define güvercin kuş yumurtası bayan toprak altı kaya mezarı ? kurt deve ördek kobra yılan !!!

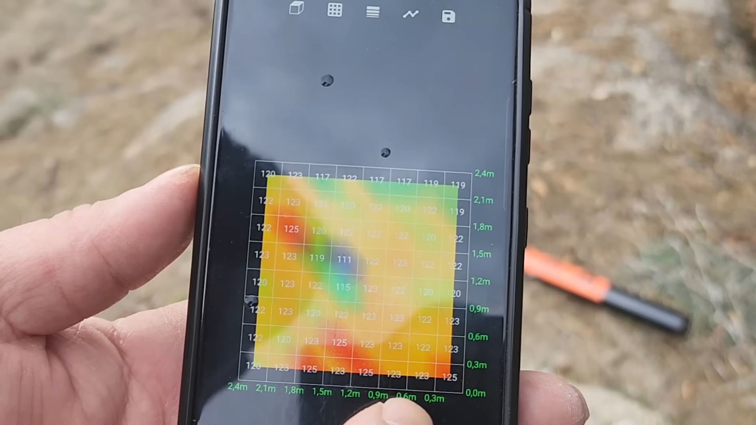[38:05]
Baba derinlik şu karelerin içerilerindeki şeyleri hesaplamasını yapıyorsun, toplamasını yapıyorsun.